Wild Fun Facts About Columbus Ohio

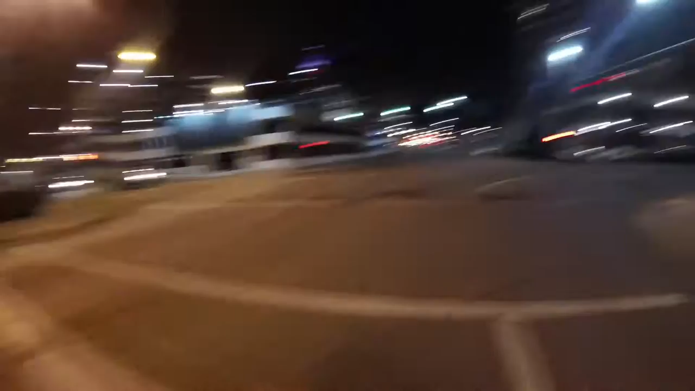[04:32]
I'm up to 13 miles per hour, so you can see why there's many exciting races on that section of downtown.